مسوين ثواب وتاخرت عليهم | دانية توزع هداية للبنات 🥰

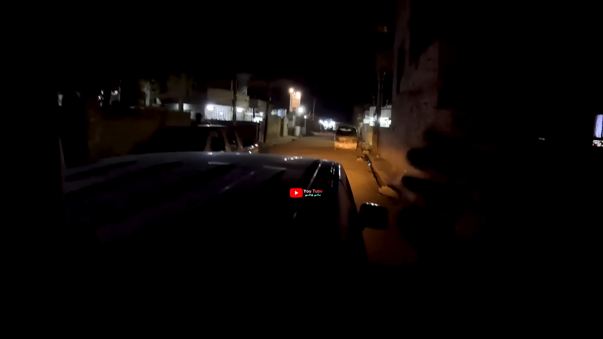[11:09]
اذا تتذكرون قلت لكم بذاك الفيديو تصوير الجوبرو بالليل جدا سيء ومثل ما جاي تشوفون يعني هسه اذا اصور بالتليفون اكو اضاءه اشوف دانيال اشوف يمان اما بالجوبرو كلش مو شيء.